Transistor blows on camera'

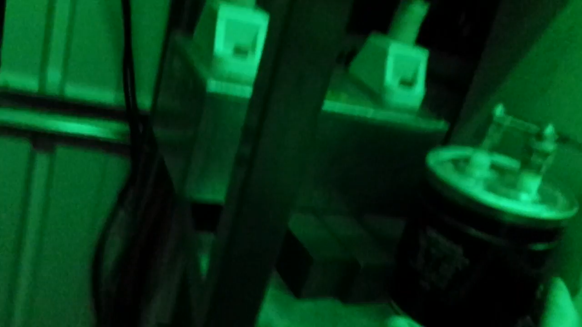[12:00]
now this one is only this one's 500 volts at uh 68 uf microphones so basically you could try all